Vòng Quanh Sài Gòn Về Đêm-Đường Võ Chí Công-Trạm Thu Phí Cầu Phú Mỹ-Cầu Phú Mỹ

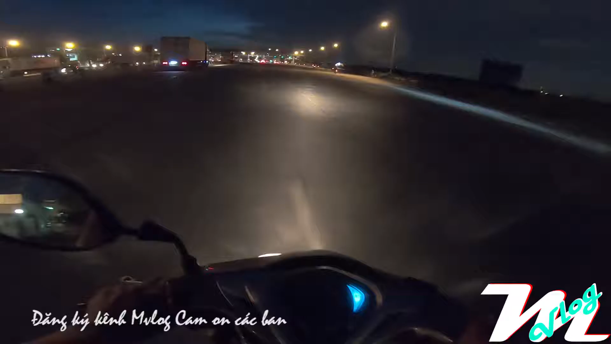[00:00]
Xin chào các bạn hôm nay mình có việc đi bên quần 2 về quần 7 cho nên là tiền luôn tiền đây mình sẽ quay lại cho các bạn trải nghiệm ở đây bên phía tây trái là trạm thu phí cầu phú vị bây giờ tầm khoảng 7h tối
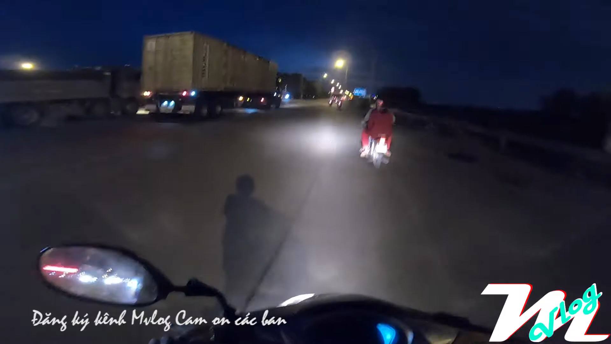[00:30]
các bạn bây giờ là khoảng 7h tối số lượng người đi qua đây bây giờ này thì nó không có nhiều bây giờ nó không phải là giờ cao điểm
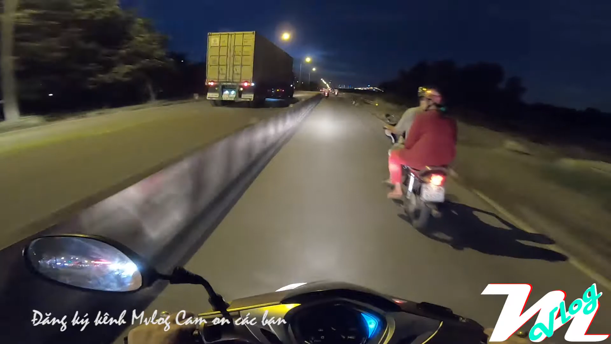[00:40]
lượng xe đi qua đây vào khi thời gian như thế này thì cũng thoải mái không có vấn đề gì cả không có kẹt xe như những lần khác tại vì đây là con đường thường thường bị kẹt xe chỉ cần một vụ chỉ cần một vụ tai nạn là kẹt
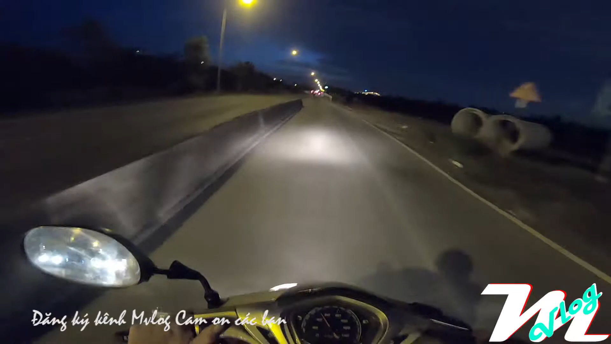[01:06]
xe cả hàng cây số các bạn này đoạn này ngày thì buổi tối đi xe mà đi một mình thì cũng khá nguy hiểm tại vì ở đây là toàn không ở đây và này không có nhà ở như bạn hầu như không có nhà ở toàn là đất trống không thôi ở hai bên đó thì toàn là cây cối rất là nhiều luôn thì ở đây thì
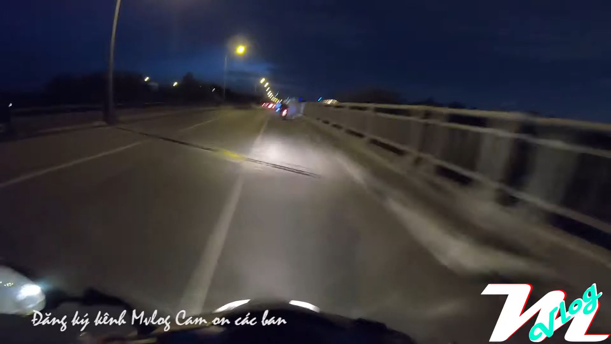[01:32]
đất đó thì bây giờ đang còn nhiều lắm nhưng mà hầu như là thành phố là bán với hết cho những nhà đầu tư hết rồi Tại vì mình đi qua đây mình thấy người ta cũng đang san lấp hoặc hút cát lên để phân lô bán nền hoặc là xây đầu tư mấy cái chung cư hoặc là cao ốc phân phòng nói chung là chung cư cao tầng ở đây thì à ở
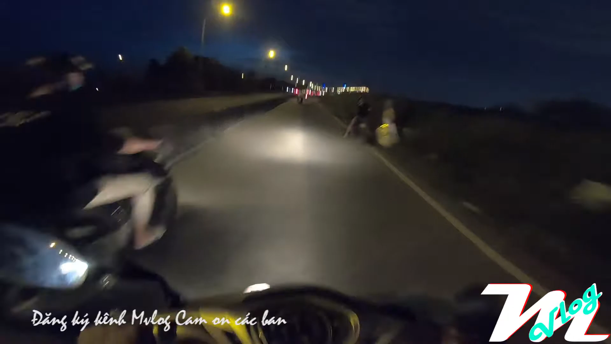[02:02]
đây là đang là phần 2 nhớ bạn cái này là quần 2 mình mình đang đi hướng về quần 7 qua cái cầu thì nó là quần 7 rồi đó và các bạn theo hai bên là người ta đã xây đã đã hút cát hút cát hút cát lên san lấp rồi người ta đã rào hoàng rào về tôn lên hai bên phía tây phải các bạn còn đi phía tây trái hướng bên kia thì bây giờ người ta cũng đã san lấp rồi
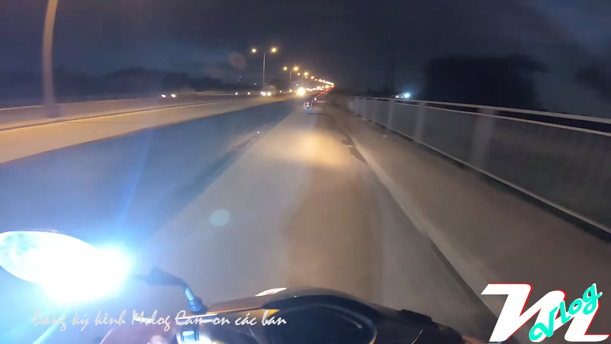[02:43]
phim trường của SCTV thì phải mình cũng không nhớ lắm bây giờ là bây giờ lên cầu đây chỉ cần vừa hút cát qua khỏi cầu này đó là quần 7 à à à à ừ ừ ừ giờ thì bỏng 7 giờ tối cho nên là người cũng cũng vắng chứ ít người qua lại
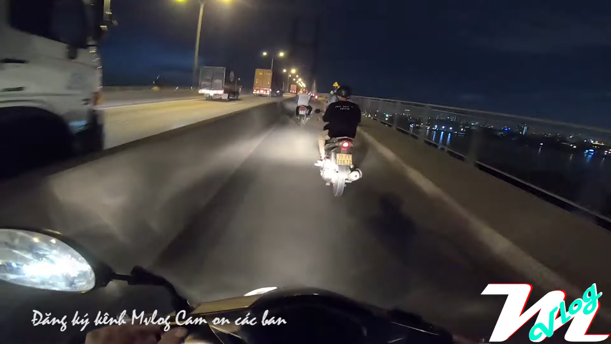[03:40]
Ở đây thì ví dụ như mùa Tết hoặc là ngày lễ gì mà thường thường thành phố Bánh Phó Hoa thì các bạn hay ra tụ tập ở đây đông lắm
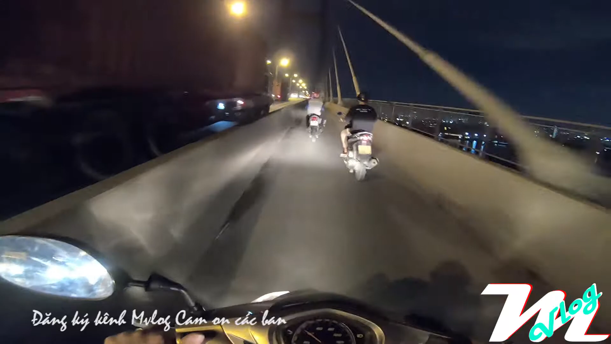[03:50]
Đứng chật kín luôn các bạn, tại vì ở cầu này nó có cái hành la 2 bên đó, hay có cái hành la 2 bên cho nên là người ta tụ tập lên đó rồi đứng xem, đứng xem bánh phó bong đó, rất là đông
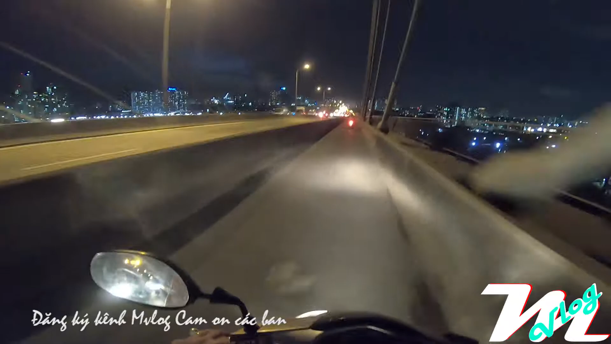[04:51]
cho nên là toàn là container thôi, hầu như container là nhiều Cái cầu này cũng khá dài các bạn,
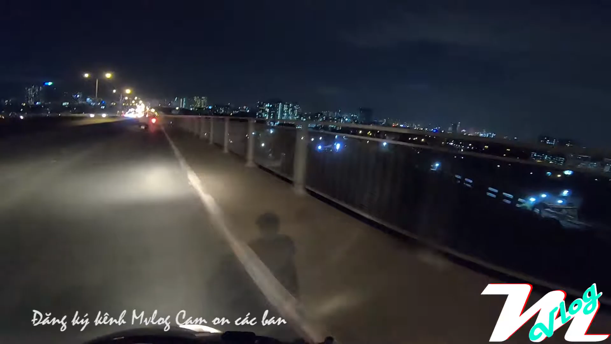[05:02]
nói chung là sáng sớm mà ai mà đi bồ, leo lên chạy lên đây, từ bên này cầu xa bên kia cầu là chạy một vòng là gói như là Là vừa đủ, không cần để đi nhiều Cầu phú Mỹ này thì ở đây là nó có một cái nhánh tẻ cho các bạn, có một nhánh tẻ, một nhánh tẻ tức là đâm thẳng xuống luôn Nó là đường Huỳnh Tân Pháp,
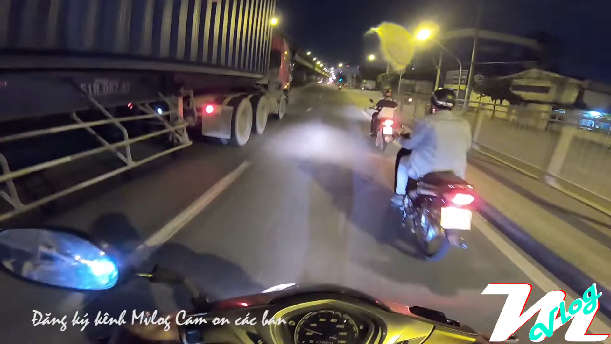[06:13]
đây là các bạn phải ra đường Đào Trí nha các bạn Đào Trí phía trái, còn mình mình đi thẳng về Nguyễn Thị Thập Đi thẳng về Nguyễn Thị Thập các bạn, còn ở đây là trước mặt các bạn, nó là từ Huỳnh Tân Pháp đến đây Nguyễn Thị Thập Rồi video mình đến đây là mình xin kết thúc thôi Cảm ơn các bạn đã theo dõi video, nhớ like, chia sẻ, đăng ký, ủng hộ mình với nhé Rồi cảm ơn các bạn rất nhiều